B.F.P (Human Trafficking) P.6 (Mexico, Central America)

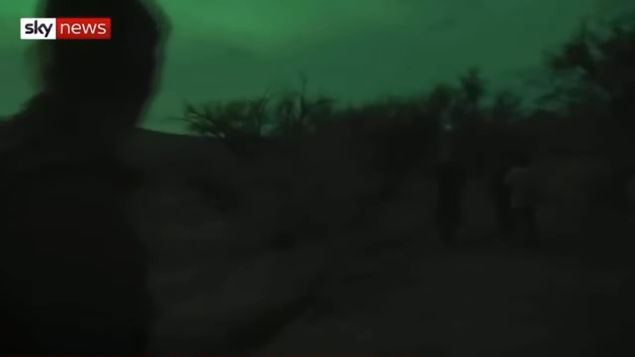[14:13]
Seeing if people are coming. People with anyone around. It's not so much actually the authorities but more other gangs. Because everyone uses these routes. And they can be very, very dangerous as a result of that.
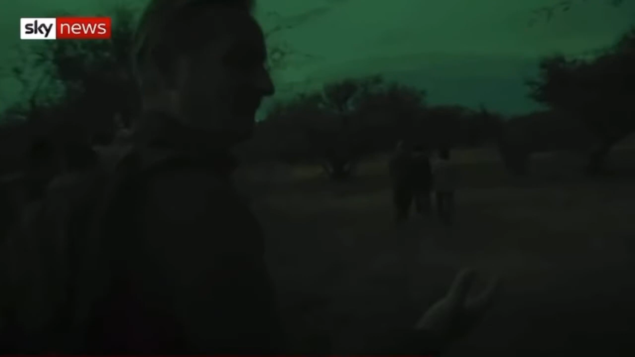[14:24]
Because they start fighting amongst themselves. But they're very keen to keep going. And then suddenly we come through this clearing and there it is. That's the border between the United States and Mexico.
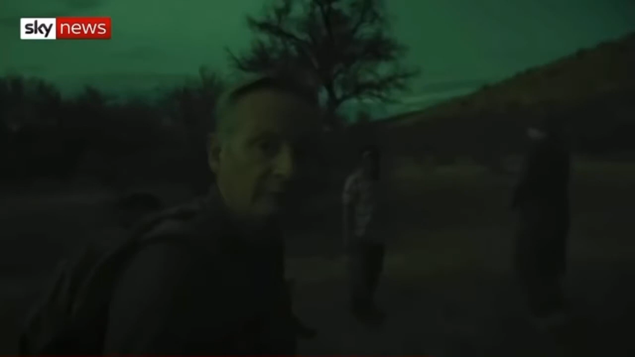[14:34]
There is, there is the fence now. The guy is telling us to be quiet. There is Anna here.